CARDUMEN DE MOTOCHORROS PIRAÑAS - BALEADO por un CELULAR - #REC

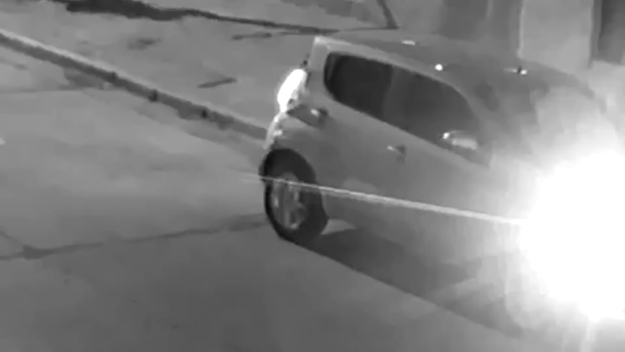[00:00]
Un joven estaciona su auto en la calle Riglos, en González Catán,
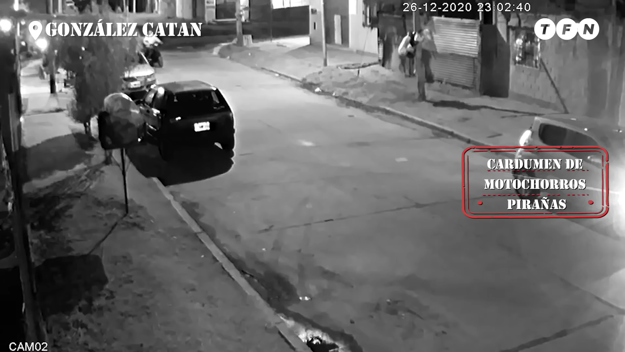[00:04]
y ni siquiera termina de sacar la llave y apagar las luces cuando aparecen pirañas en moto. Son seis ladrones en tres motos con los roles bien aceitados.
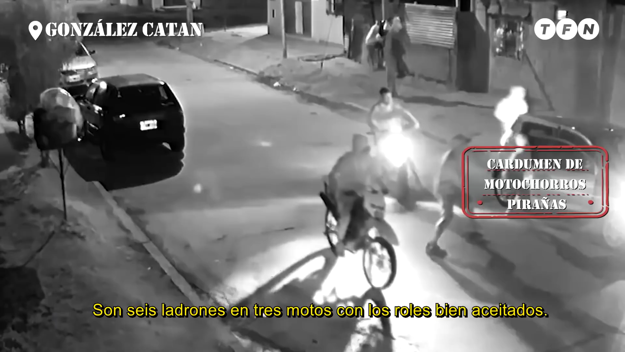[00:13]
Tres quedan al volante, tres se bajan armados para robar.
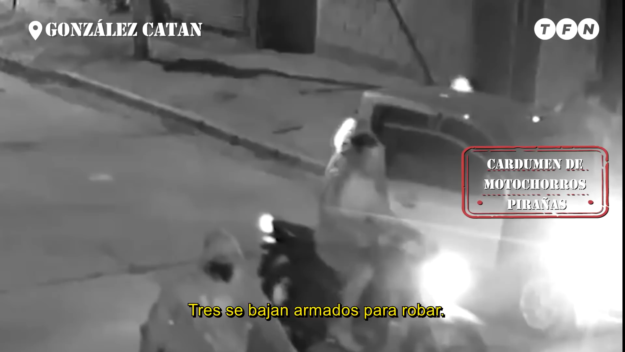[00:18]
En segundos se apoderan de la situación y no le queda
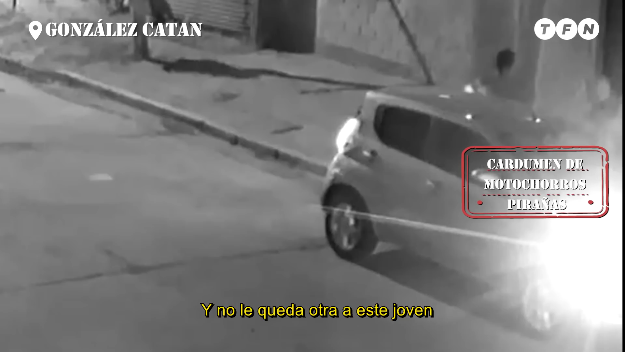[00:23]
otra a este joven que bajarse manos en alto y escapar. Tómatelas, le dicen, tómatelas o disparo. Y le gatillaron, le gatillaron pero no salió el tiro.
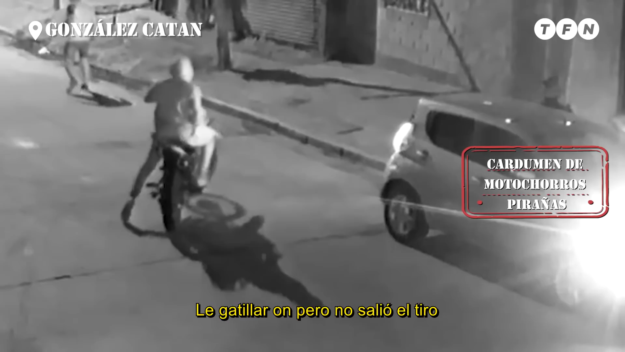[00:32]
Con el arma a centímetros de su cabeza, este muchacho salvó su vida pero le llevaron su auto, su Fiat nuevo.